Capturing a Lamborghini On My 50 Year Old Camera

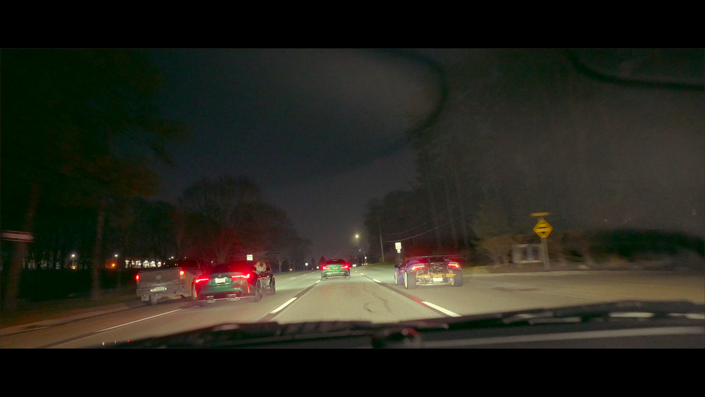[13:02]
This is so sick. We got the Porsche 911, the M4, the M3, and then the Huracan.